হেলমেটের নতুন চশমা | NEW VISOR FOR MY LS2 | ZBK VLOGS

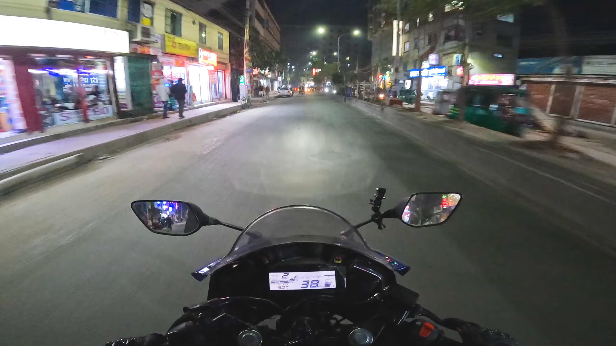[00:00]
বাইরে ভাই ব্ল্যাক টিন্টেড ভাইজার লাগাইছি, কেমন যে লাগতেছে কিছুই দেখতেছি না চোখে।
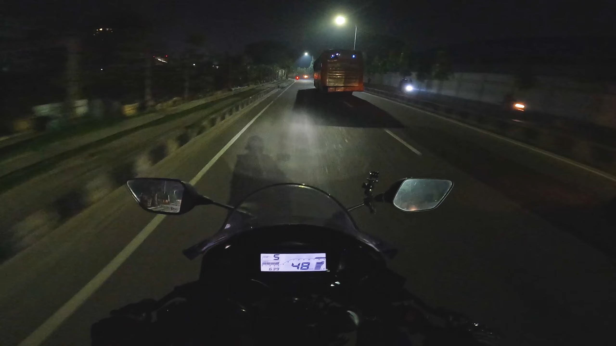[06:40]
দেখছেন এই হচ্ছে সমস্যা বাসের পিছনে পিছনে চললে, খেয়াল করি নাই, আর একটু হলে চলে যাইতাম, ভয় পেয়ে গেছিলাম। এখন যদি আমি সামনের চাকার ব্রেকটা ধরতাম আমি 100% প্রিটি মাচ শিওর আই উইল গন।